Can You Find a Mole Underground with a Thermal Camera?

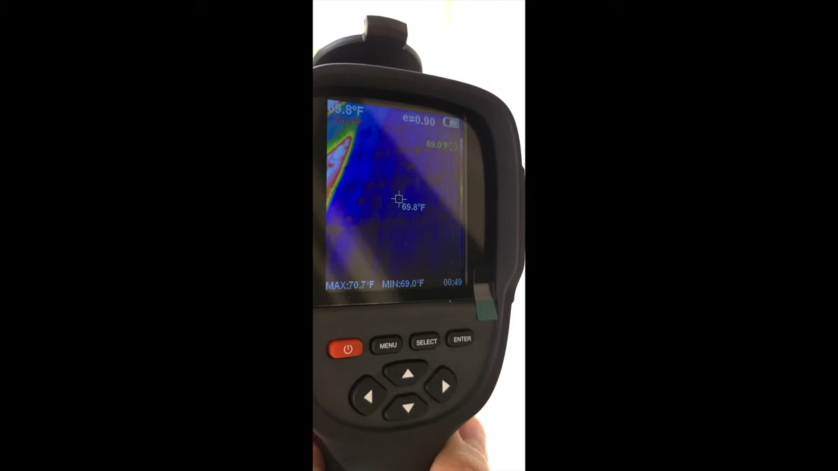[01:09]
On screen: spot 69.8°F, max 70.7°F, min 69.0°F
You'll see it'll show little temperature gauges.
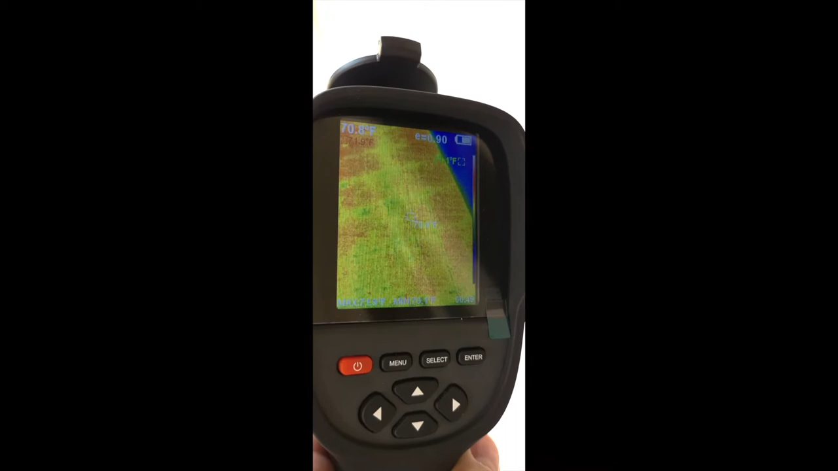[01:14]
So it'll tell you where the difference is and you know that's a slight difference. It says the maximum 70 degrees and the minimum 69 degrees here on my deck.
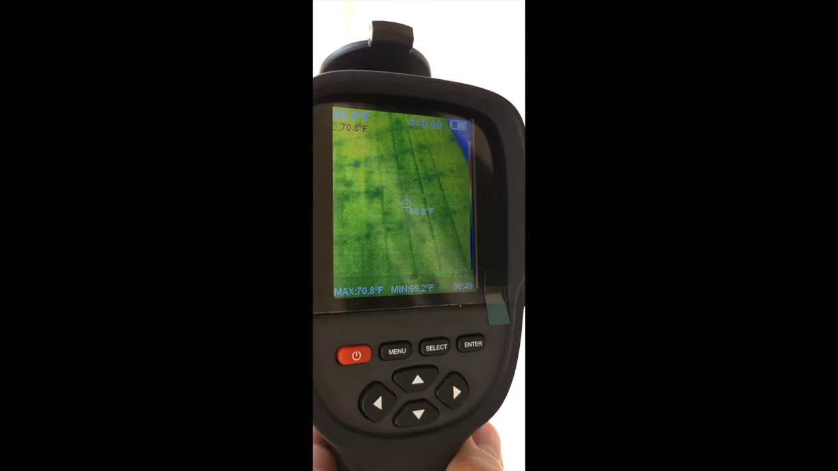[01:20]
On screen: max 70.8°F
So hopefully it can pick up a subtle difference of the body of a mole.
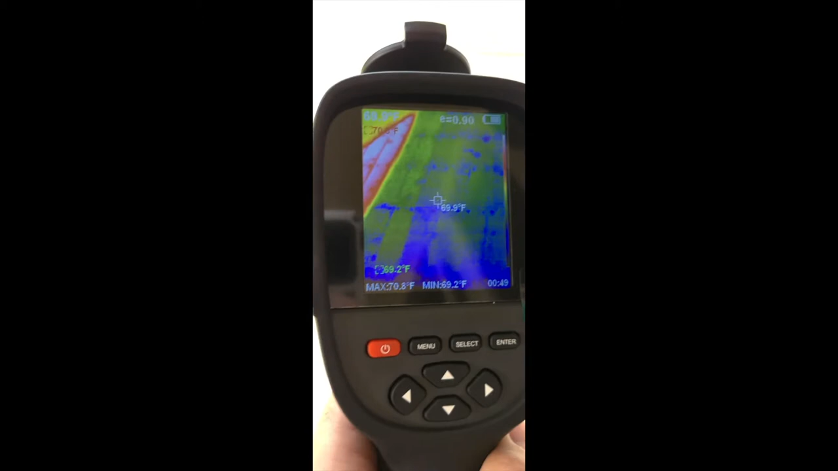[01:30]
On screen: max 70.8°F, min 69.2°F
You can see right where the Sun is shining on the deck.
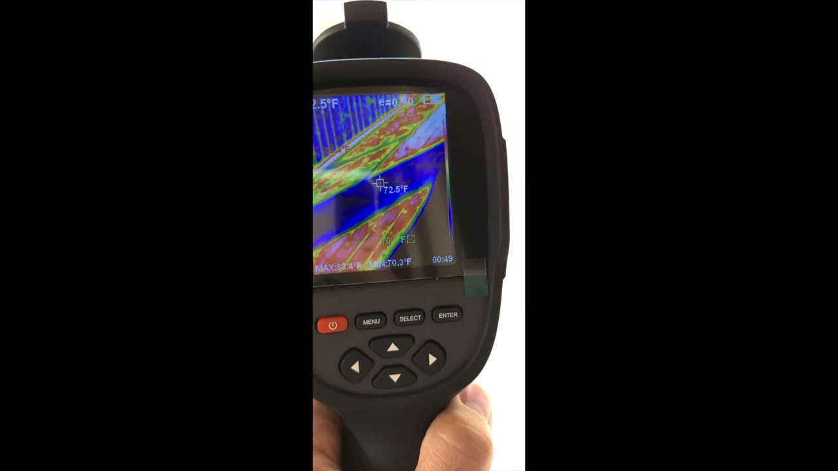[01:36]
On screen: spot 72.5°F
You got a blue shadow there but you can see the Sun starting to heat it up. Look into 85 degrees there.
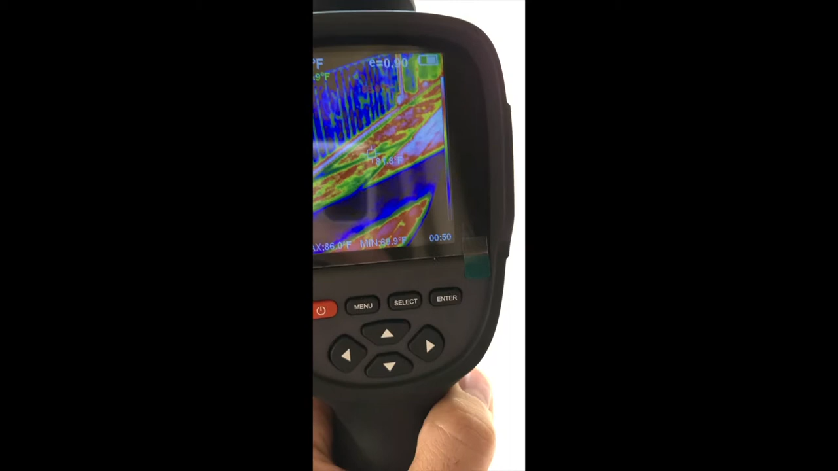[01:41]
On screen: max 86.0°F
I'm gonna do this in the early morning or in the evening when I test this out. So the lawn will be hopefully cooler than the body of a mole.
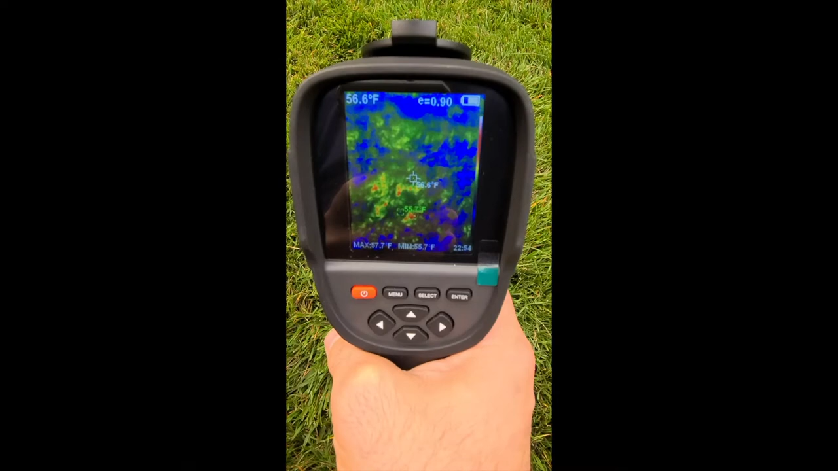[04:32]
On screen: spot 56.6°F
Alright right now the lawn is about 56 degrees. Sorry there's a lot of glare on this I don't know if you can mostly see my hand holding the camera.
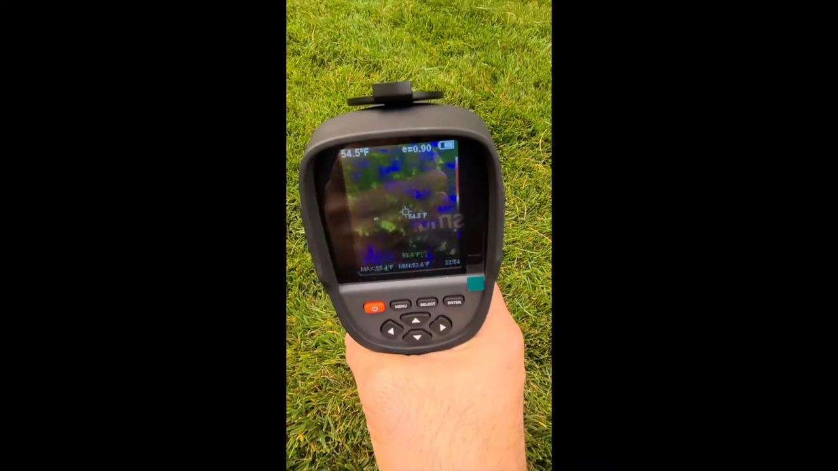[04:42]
On screen: spot 54.5°F
55, 54, 53 degrees. You see there's a few little warm pockets so I can go on that one it'll
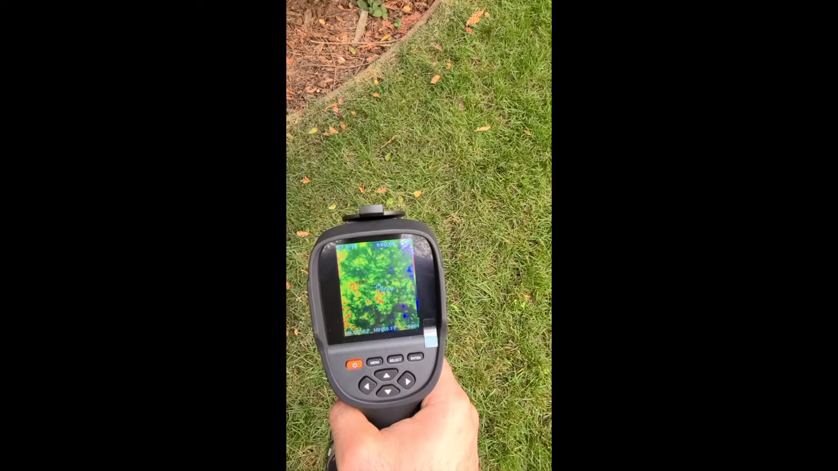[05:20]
something a little bit warmer that's crawling around. Let's see if that works. Okay so here's an area where I've had a lot of mole problems and you can see that so much glare here sorry about that you can see these little temperature readings going around but
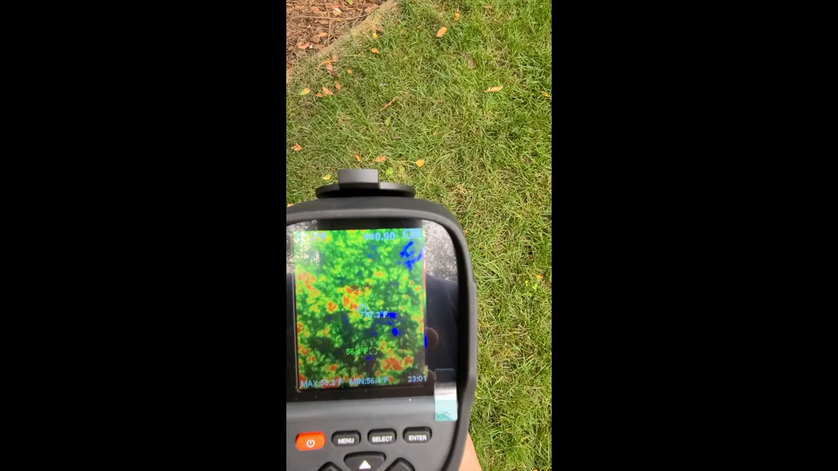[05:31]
the the max is 57 and the minimum is 55. So one thing I've started doing is putting my foot in the picture.
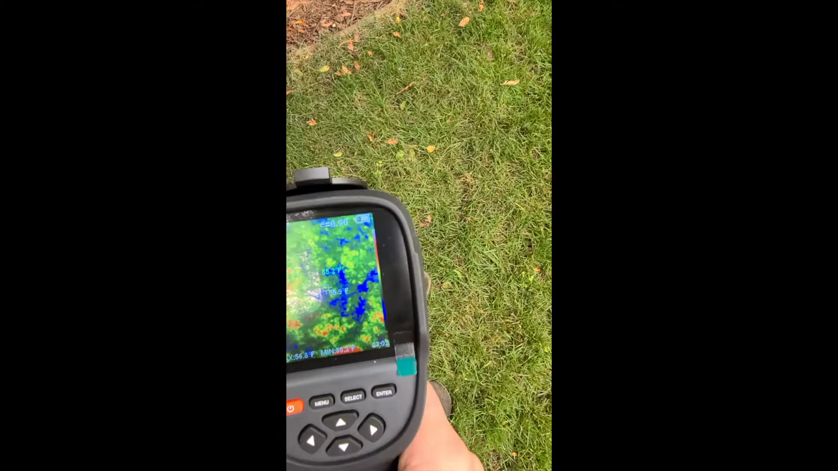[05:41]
So if I put my foot in the picture you can see that's much warmer than everything else. So I'm wondering if I have that in the picture. Now the lawn's all that dark blue